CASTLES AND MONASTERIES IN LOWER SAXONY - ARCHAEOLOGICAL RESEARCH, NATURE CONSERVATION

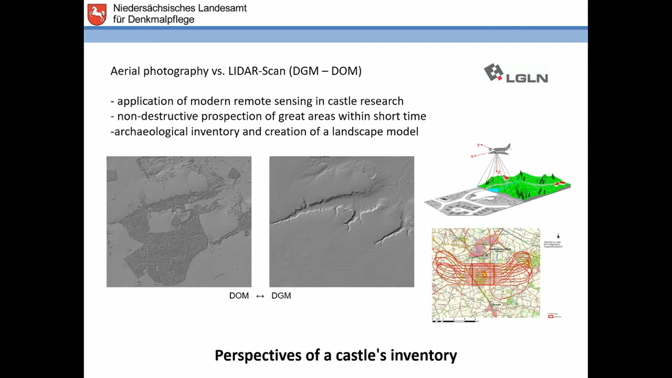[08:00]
And so we got the possibility to have an archaeological inventory and looking on a complete information off the ground delivered by another institution for us. And we started and now I will show you one or two examples.
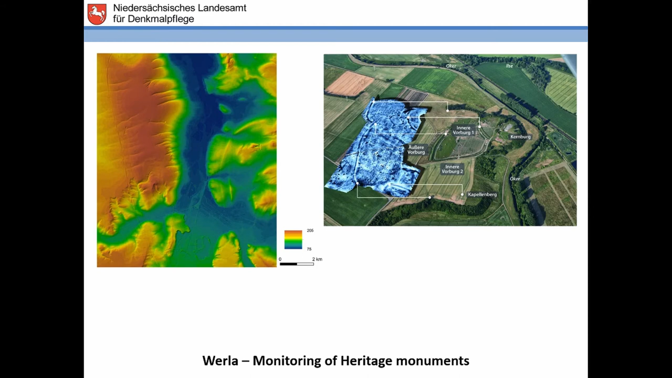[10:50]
This is the area you see here on this photograph. And we use the LIDAR scans. And we take the data from the LIDAR scans by flights within UAV, that is an unmanned aerial vehicle. And we put two cameras down on the back of these UAV. We take normal photographs. And that is the system that is always done in the forest in Germany.
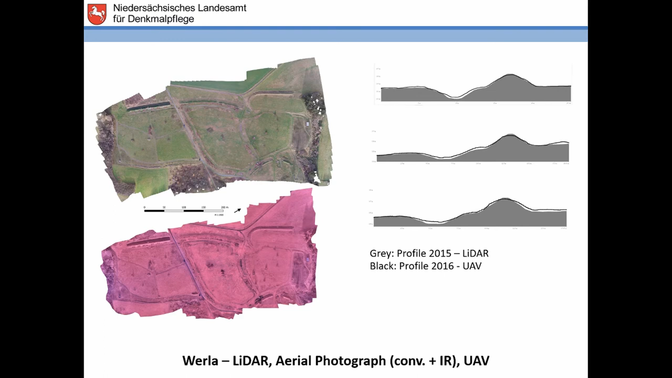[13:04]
there already has been some erosion and some changing of the landscape. So I know in two or three years, we do have to check the situation. But the costs for doing that are less than 1,050 euros per year. So another Royal Manor, Königsdalen, that is well-known. Both places are well-known out of historical sources. You see the situation. We just have two aerial photographs from 1991 showing this situation and this situation. You see this house is this.
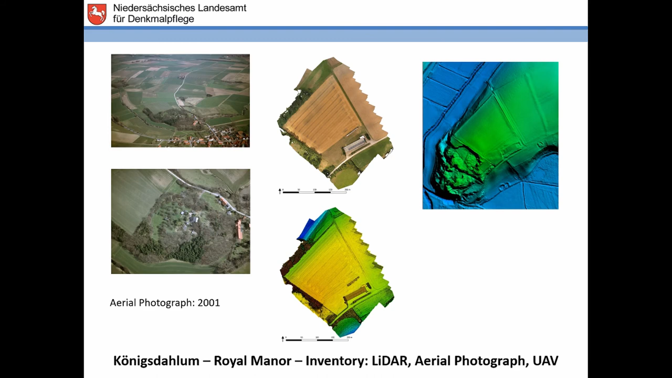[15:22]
But you see in the LIDAR, we have this one. So we do have to extend the archaeological site. And now we see the monitoring that was done between 1991 and 2001 was not sufficient enough. We do have to change gears. Now, the last place I want to show is one of the most famous monasteries.